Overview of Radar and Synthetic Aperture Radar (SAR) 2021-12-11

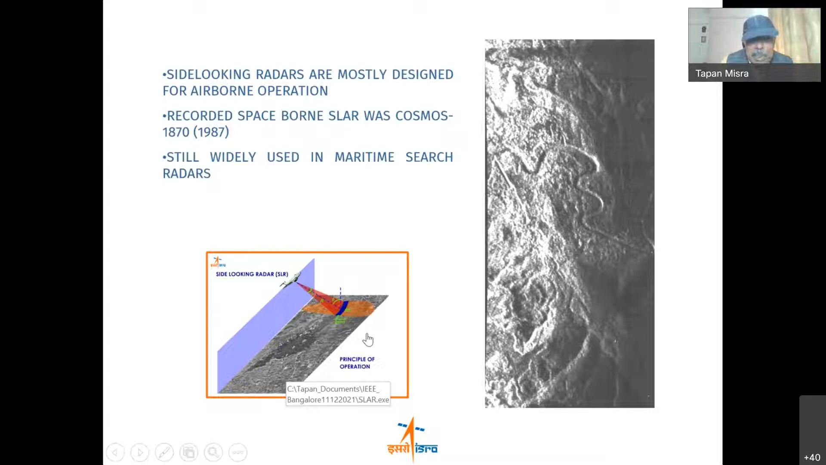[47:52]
But for us, it was an exhilarating understanding. Let me just give you a glimpse of that principal operation of imaging radar. We call it a side-looking airborne radar.
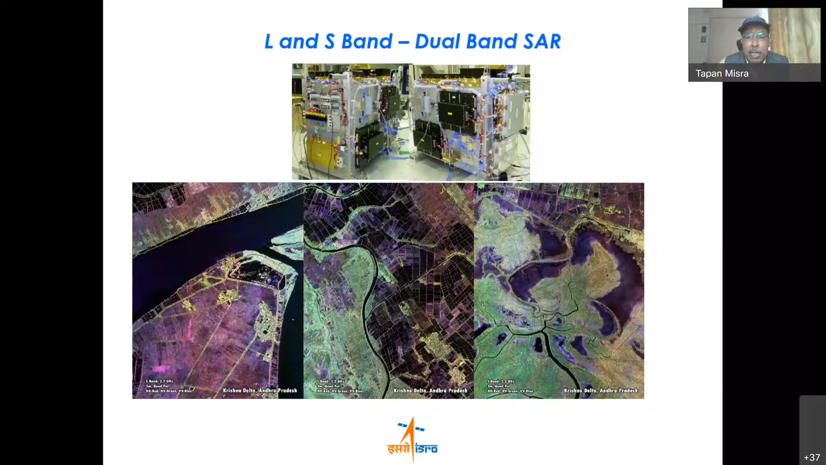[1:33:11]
And you can see that the quality of polarimetric images, what we could get out of it. I'm not going into the details. And this is the high point of the RESET 2B and RESET 2B R1.
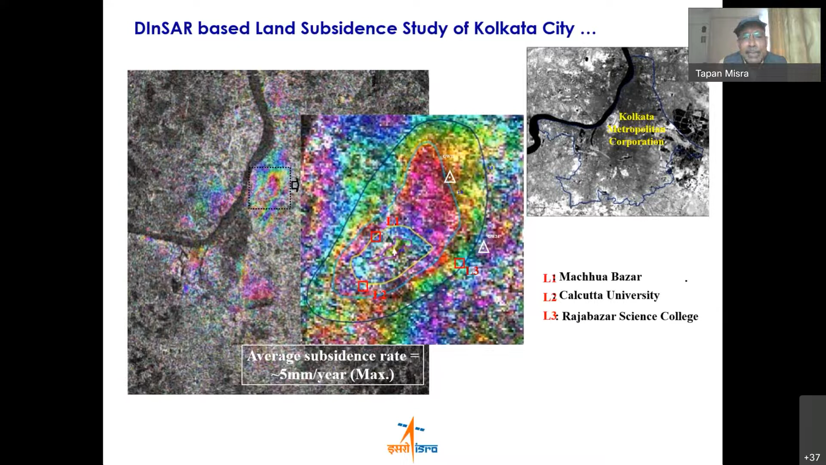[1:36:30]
We give you one analysis of, you know, how the Calcutta University area in Kolkata is gradually subsiding because of excess water extraction from the ground. This is an analysis done with our data. And before finishing, I just like to tell you that which frequency you should use for different things.
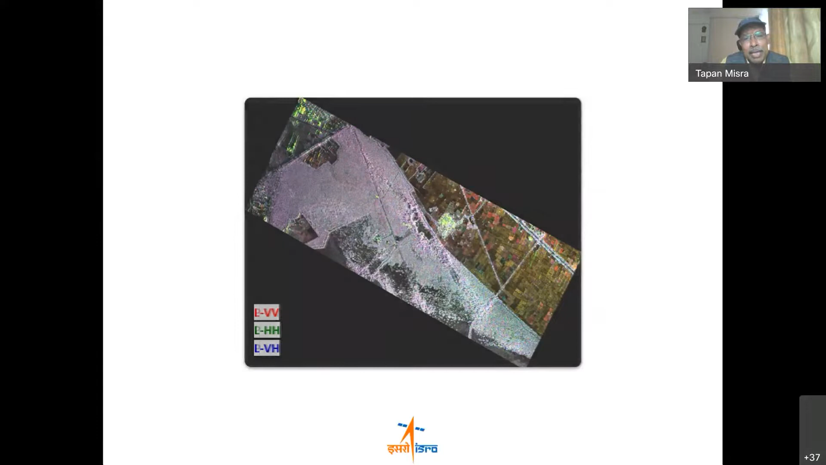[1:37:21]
And the same area in the P-band, that's a 460 megahertz.